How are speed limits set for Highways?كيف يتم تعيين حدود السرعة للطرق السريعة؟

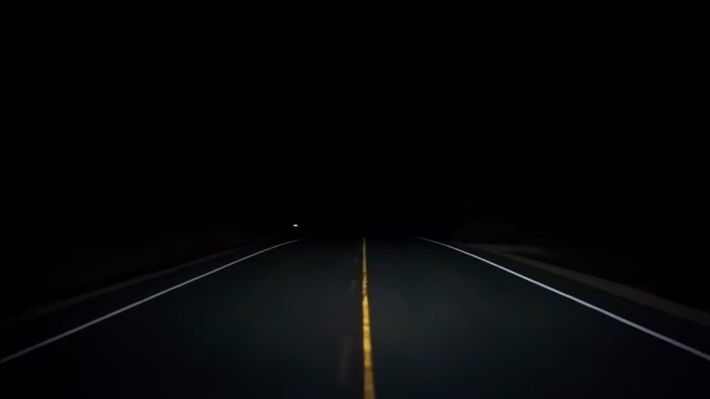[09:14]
At night, things change. Vehicles rely on headlights to illuminate the road ahead.